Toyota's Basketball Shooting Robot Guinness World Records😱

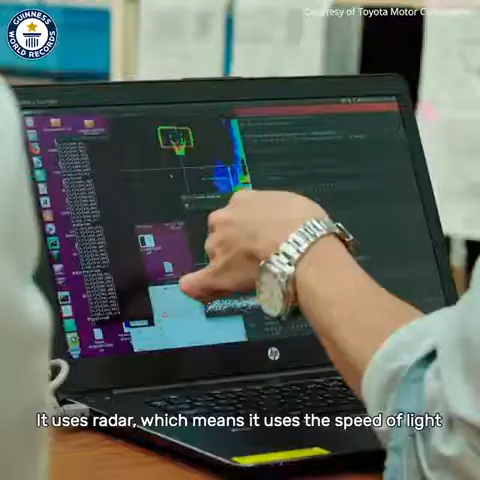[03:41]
レーダーを使って光を出して跳ね返ってくる速度の違いで物を立体的に認識させて、